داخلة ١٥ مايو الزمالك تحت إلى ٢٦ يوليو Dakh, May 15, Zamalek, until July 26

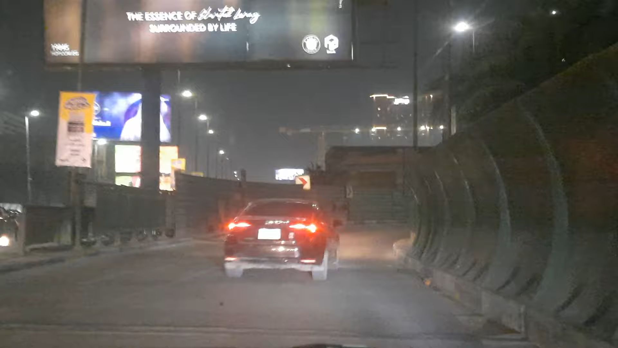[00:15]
من دخلة 15 مايو من على اكتوبر تمام اهي الدخلة هي كان فيه فيديو تاني كنا لسه منزلينه كان من
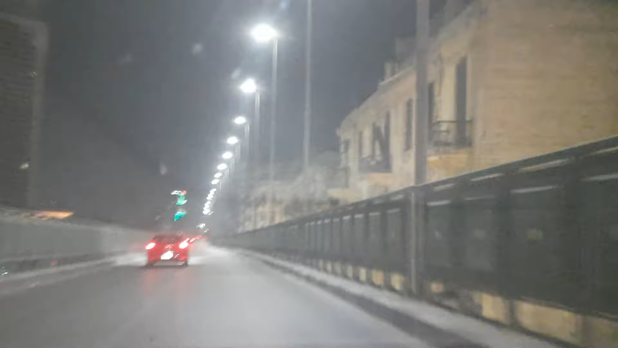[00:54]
احنا دخلنا دلوقتي اهو كبري 15 مايو من على كبري قطولة نشوف بقى الجديد المرات ايه ممكن نعمل حاجة ظريفة دلوقتي حنقابل ماريوت الزمالك على قدنا لبقى الشمال في الوش كده او هتبقى نازلت الزمالك على اليمين احنا ما نزلناش قبل كده نازلت الزمالك يا جماعة
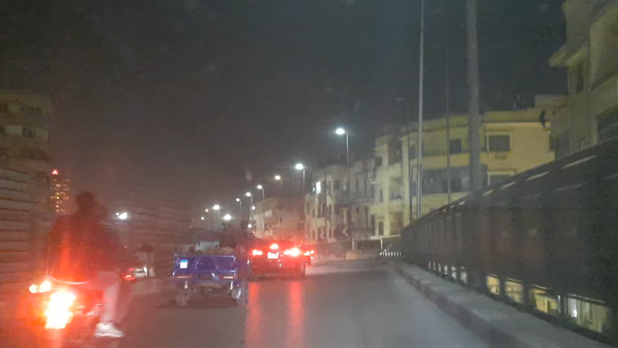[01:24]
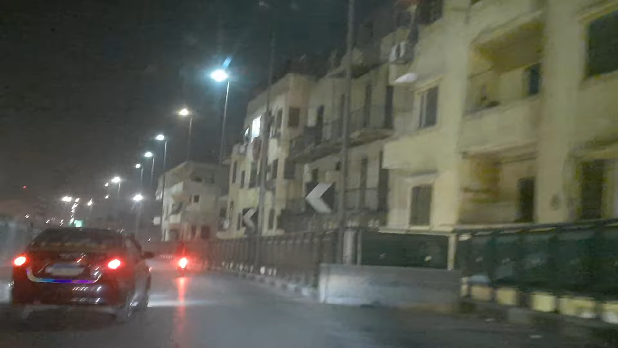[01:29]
بحيس احيانا بيبقى 15 مايو من فوق فوق الزمالك بيبقى الدنيا وقفة بص اهو الماريوت
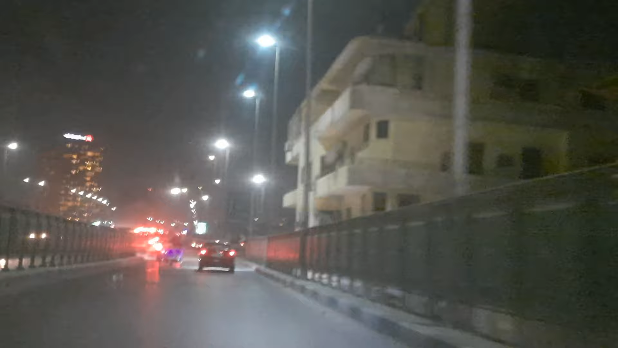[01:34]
اهو بدأ يظهر ايه يظهر في الفيديو اهو على الشمال تمام وانيه حيبقى علمينك النازلة دي نازلت كونيش المظلات اللي رايح شمرة اللي رايح فيرمونت اللي رايح كراد اللي رايح رود الفرج اهي حتى رايح الحتة دي كان ينزل النازلة اللي فاتت ماريوت الزمالك اهو على الشمال الواصلة بتاعت 15
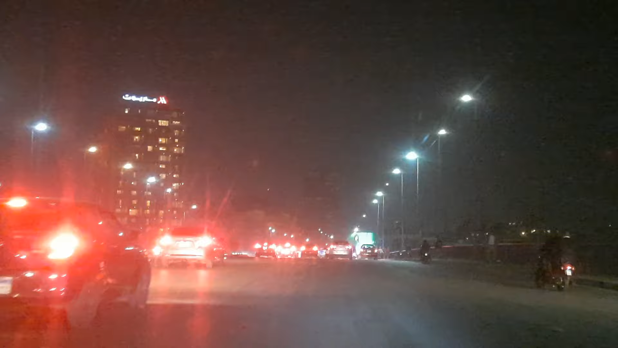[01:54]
مايو اللي هي تخليك في الشمال حتى ببصوا شايفين الكسفات في الشمال عاملت ازاي
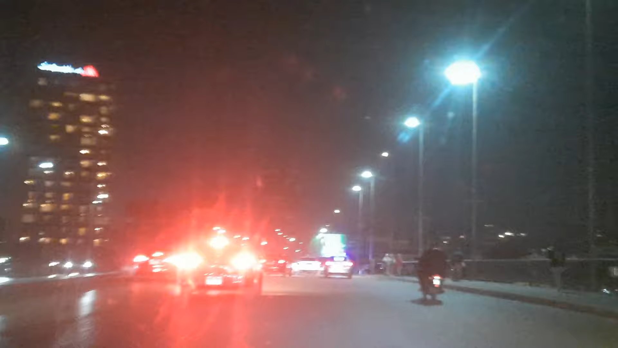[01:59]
الواصلة دي بنسبة كبيرة قوي اغلب الاواب بتبقى زحمة بس احنا بناخدها
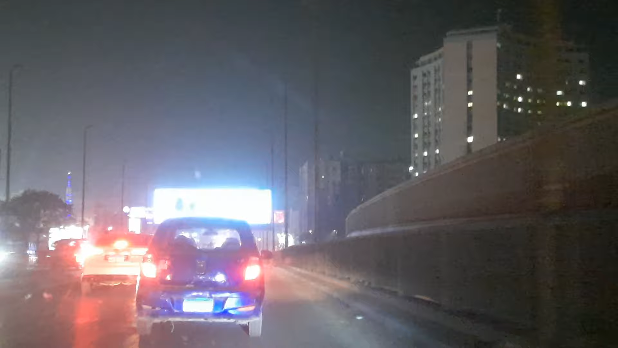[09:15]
اخدنا اقصى الشمال راحين على ميدان لبنان ونادي الزمالك ونادي التارسانة الزمالك عايبة على شمالنا التارسانة عايبة على يمينة
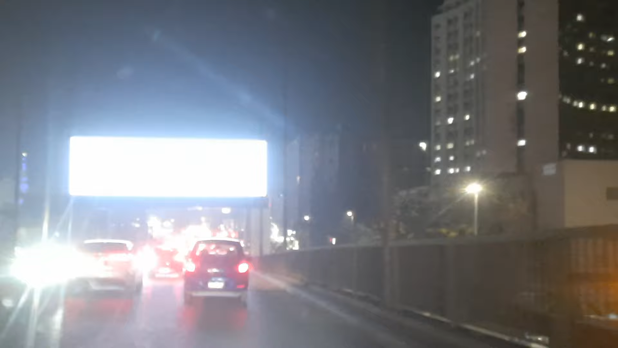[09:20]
وعلى يمينة هتبقى منطقة اه اسم ايه ميت عروبة صح?
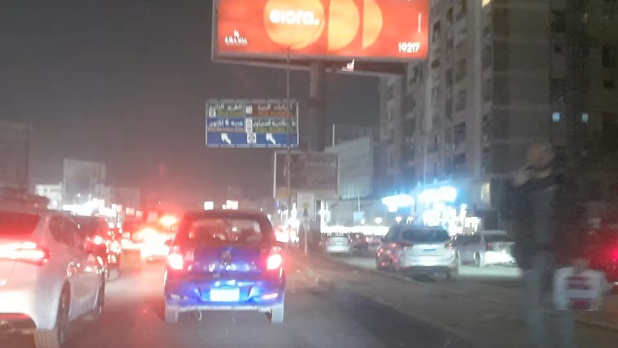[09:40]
اه ميت عروبة المنطقة اللي هتبقى على اليمين دي بص هم بيعملوا المترو قدام فانت طوما هم لسه شغالين ايه شغالين في الحتة بتاعت قدام في المترو دي ما تخش ما تخلكش في الشمال ده عايز تيجي عند المفرق ده اللي هو عنده ايه عيادات الفرابي وتهم ايه وتهم ماسك ايه ماسك اليمين لان كده كده كل الناس اللي في الشمال دي هتيجي دلوقتي تاني معانا في اليمين فاي بقى انت ايه بقى انت كسبت ايه كسبت
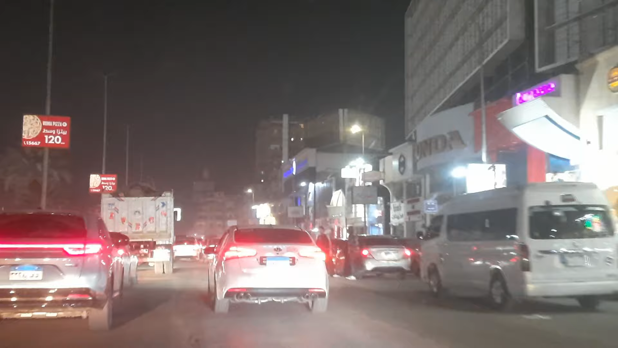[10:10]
لك نص ديقة ولا ديقة عن العطلة اللي كنت هتلاقيها فين اللي كنت هتلاقيها في الشمال في الشمال اه على ايمن
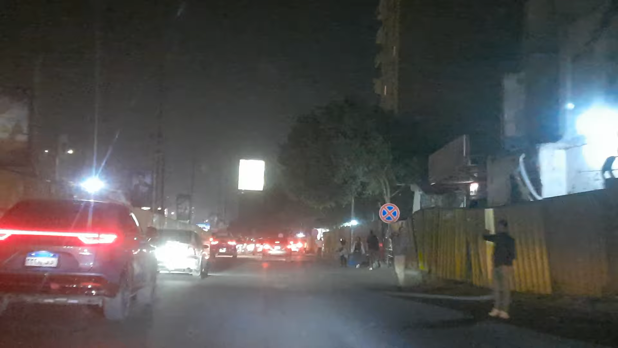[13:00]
عدينا جماعة عدينا في الحدة بتاعت الاصلاح اللي بيعملوا فيها محطة المترو
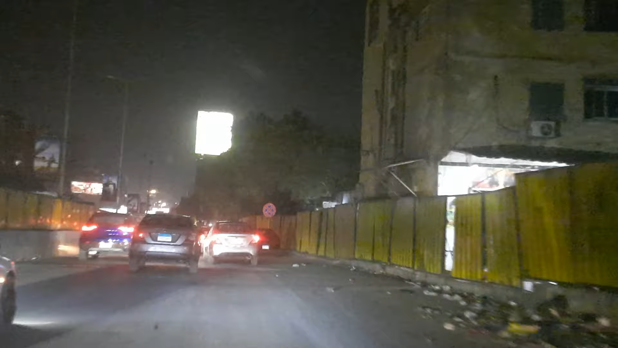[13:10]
تمام حناخد شمال تلوقتي اللي حيفضل في اليمين عيروه على مدان لبنان وشارع لبنان اللي حياخد شمال
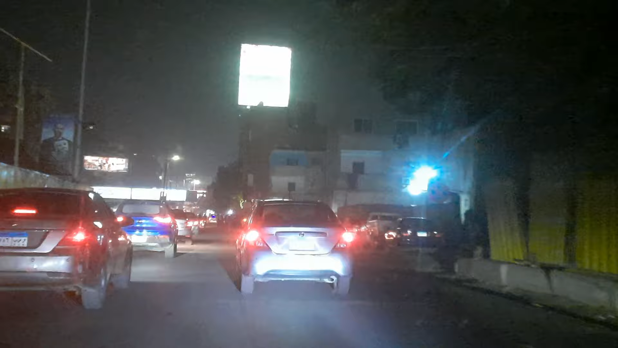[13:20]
معانا كده زيه طبعا انت لو رأت مدان لبنان ممكن تطلع المحور من هناك فيه طلعة بس طالما الدنيا هنا رايقة يبقى خش ايه خش في الشمال ده واتلع المحور من هنا انا ساعات لما بلقام كالكعقة ومن هنا بقى المطول وداخل ايه داخل مدان لبنان لافف مع مع الصديسة صغيرة كده لافف
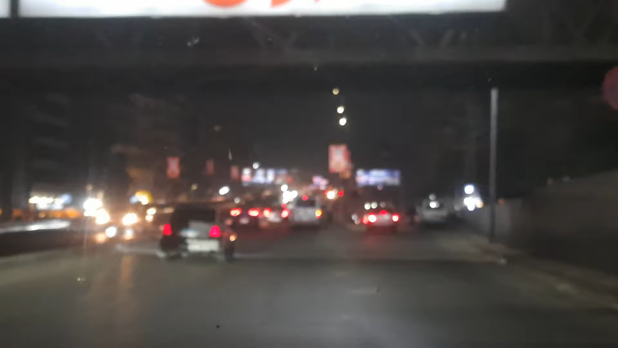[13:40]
معها وطلعها المحور سوين المجرباز بتبقى وقفت حمد بس انت بقى ايه عرحم من هنا شوية انما طالما هنا لقناها رايقة كده يبقى اطلع ايه اطلع من هنا كده احنا جماعة طلعها محور ستة وعشرين يوليو بالسلامة الحمد لله رب العالمين اه حنوصل عند نقطة معينة اللي هي عند تقاطع الدائري
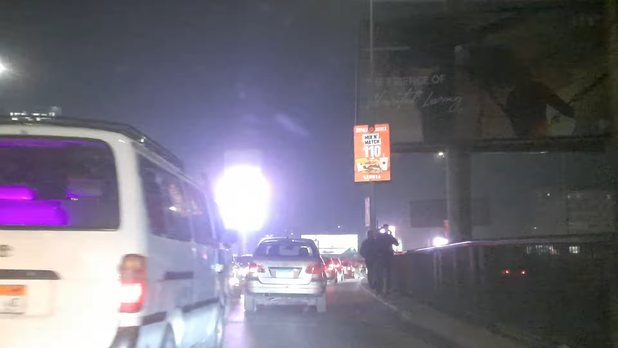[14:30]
المفروباز هنا ايه مستعجلين شوية ربنا ايه ربنا يهدينا ويهديهم الطالعت يا جماعة دي على ما اذكر كده طالعت شرع السودان اللي هي العربية اللي طالها معانا النازلة دي انا مجربتهاش بقى لسه دي بقى نجربها سويا كده في ايه في فيديو اخر او بس تطلعه انا الاول وبعد كده بقى صورها بحيسها بقى ايه ما بقاش نازل تايف
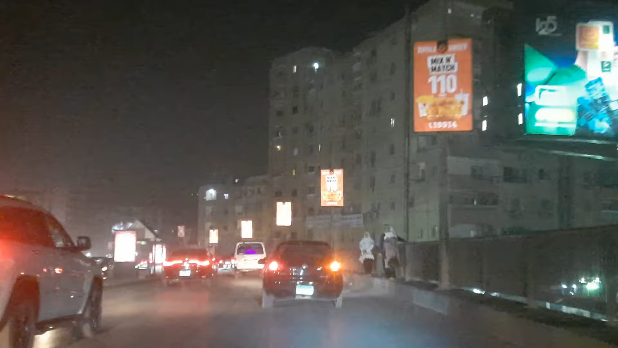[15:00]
الواصلة اللي هنا دي اللي انا ماشي فيها دي تحاول بقدر الامكان تخليك في اليمين عشان الشمال كله بلالية او بلعات
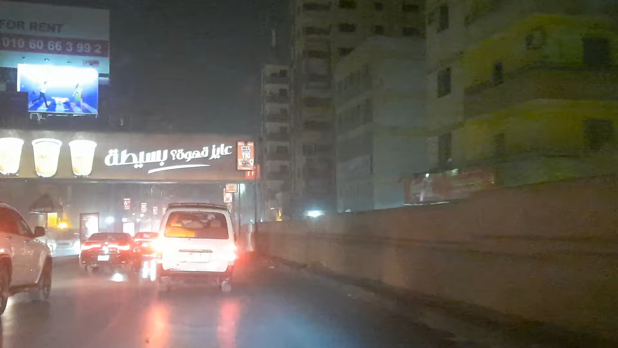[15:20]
فخليك ايه خليك في اليمين عالطف ايه عالطف كتير يعني لحد ما تعدي تقاطع الدائري يمشي براحتك بقى المحور